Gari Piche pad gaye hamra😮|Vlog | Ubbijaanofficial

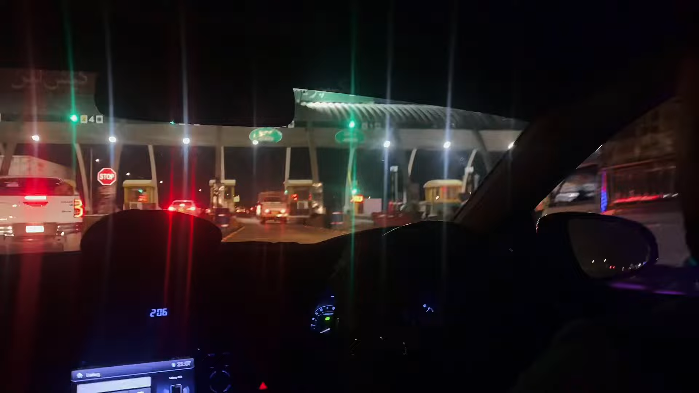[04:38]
और भाई अब ये हमारे आगे चल रहा है, टूल क्रॉस करते ही हमारे आगे चले जा रहा है ये।